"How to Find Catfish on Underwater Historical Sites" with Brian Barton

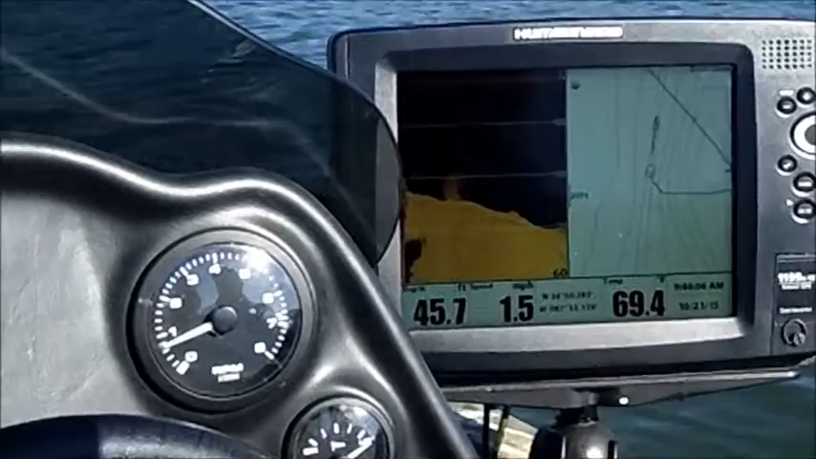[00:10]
I mentioned earlier to you today about the old Muscle Shoes Canal and a lot of the old river locks. What we're doing here, this is what we call lock six. It's one of the five submerged locks on Wilson Lake. And I'm going to drive over to the unit right quick and just show you what it looks like. Right now, we're coming up over an old railroad bed. It'll pop back up there in just a second. This is an old railroad bed that ran along the edge of the canal. We're coming up on the hump here.
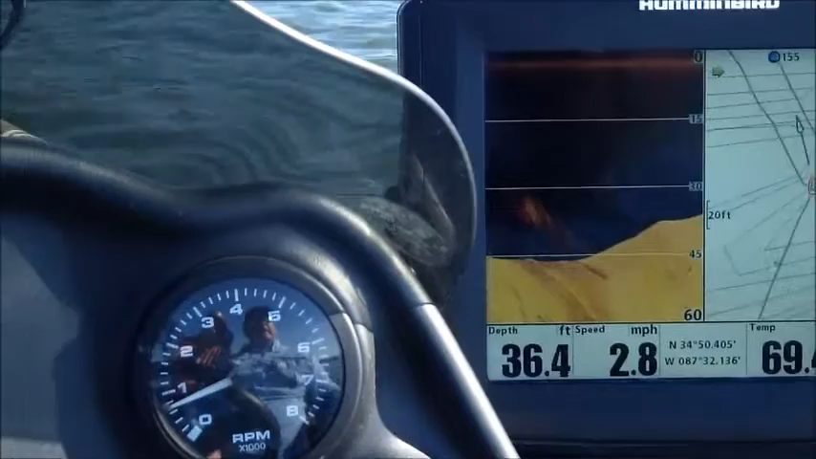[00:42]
On screen: depth 36.4 ft, speed 2.8 mph
And here in just a second, you're actually going to see the canal and the old lock gates. We're going up to the top of it. Notice we're in 35 foot of water, 33, and now we've dropped off the canal. This is the old fence railing that ran down the canal. This is the old gate. They left the gates open. We're at the very head of the canal. It's running upstream, downstream. We're going across it.
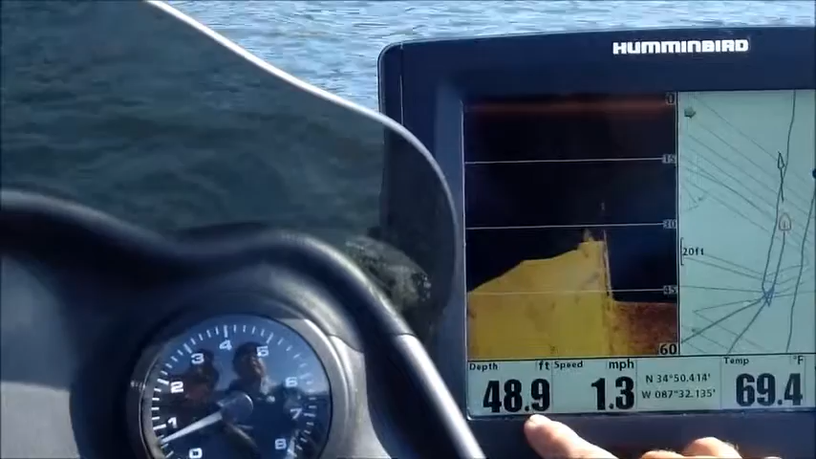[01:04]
On screen: depth 48.9 ft, speed 1.3 mph
And you can see we're 48 feet down in the bottom. The catfish typically stay down in the bottom of this thing. And we're going to come up on the other side. If you watch the depth here, it's only about 45, 50 foot wide.
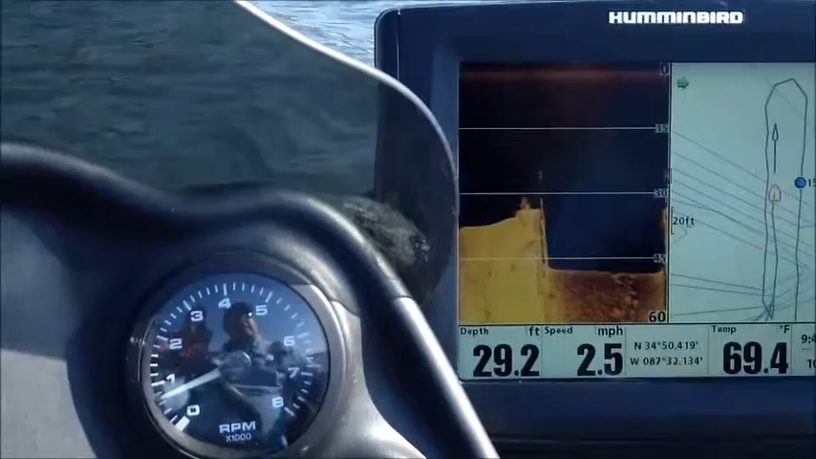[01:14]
On screen: depth 29.2 ft, water 69.4°F, speed 2.5 mph
We're at 48. Bam, we're back to 30. And you can see the gate on this side.
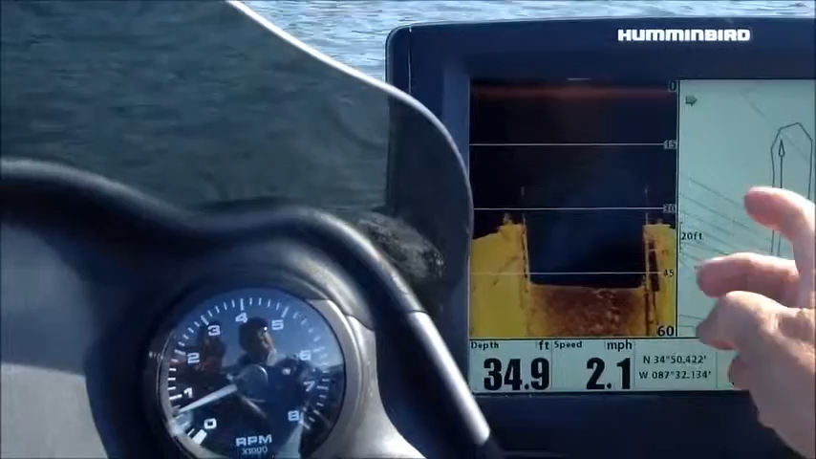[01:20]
On screen: depth 34.9 ft, speed 2.1 mph
So what I try to do is anchor out here on the sides up on top and throw over in it.
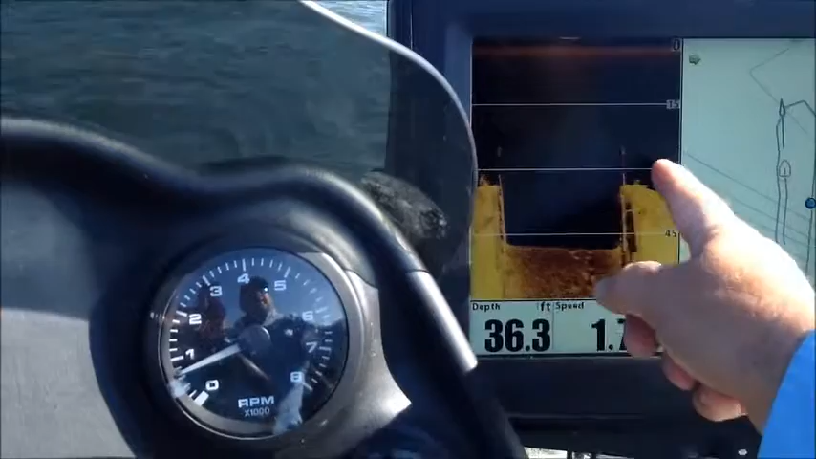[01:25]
On screen: depth 36.3 ft
Or we'll get in the middle and cast over to the side and pull our baits off and let them fall vertically. And you can barely see these specks.
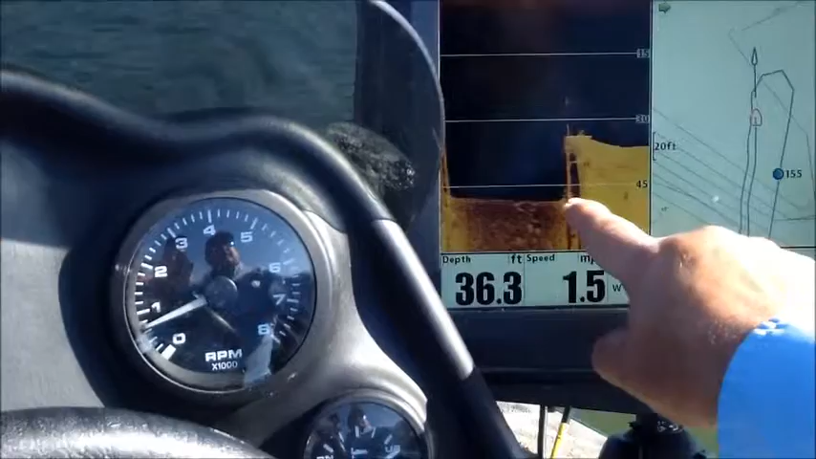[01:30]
On screen: depth 36.3 ft
That's catfish all along those gates. And this is one of the best structures on Wilson Lake for catching just small eating size catfish.
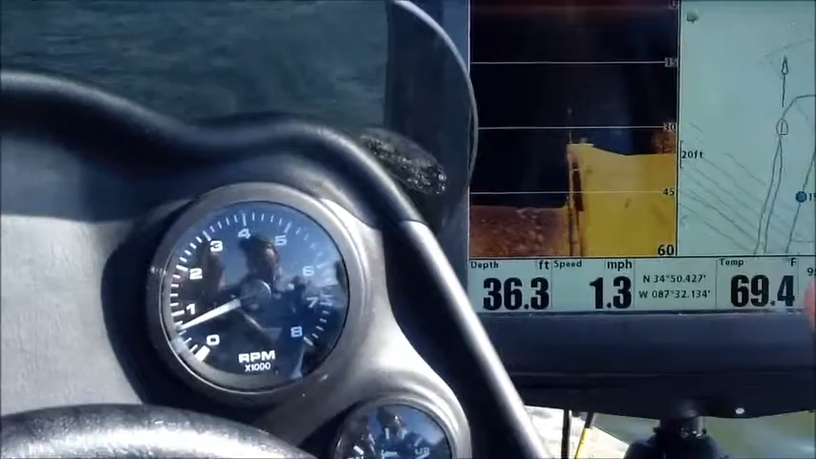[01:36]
On screen: depth 36.3 ft, water 69.4°F, speed 1.3 mph
Occasionally, you'll catch a good one, but they're great structures for catching good eating size fish.
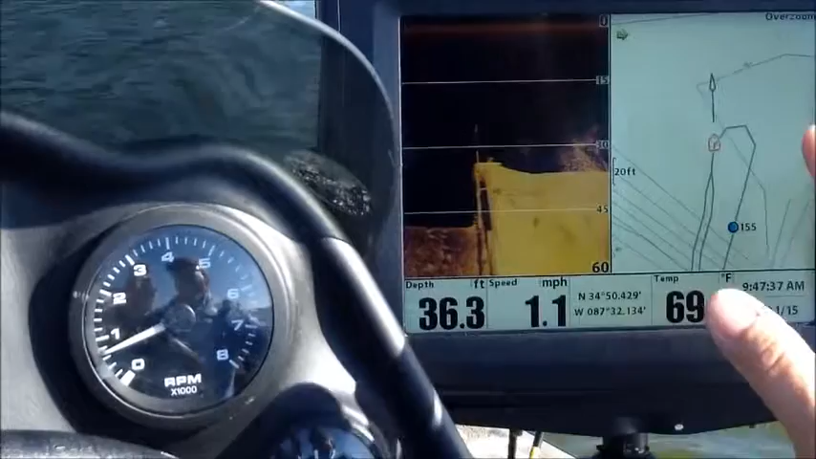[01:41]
On screen: depth 36.3 ft, speed 1.1 mph
All right, now what's that stuff on top right there?
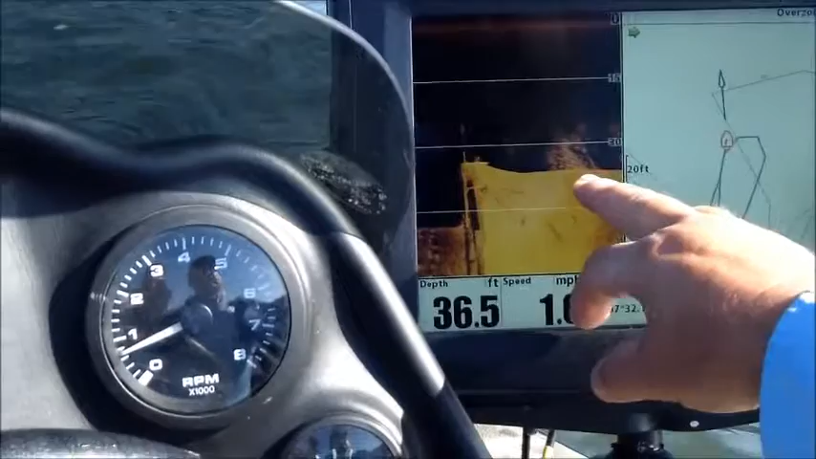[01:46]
On screen: depth 36.5 ft
This is actually just some turbulence where I took it out of gear right here, but a lot of times you'll see schools of bait here, but that's just a little bit of turbulence I call for the motor.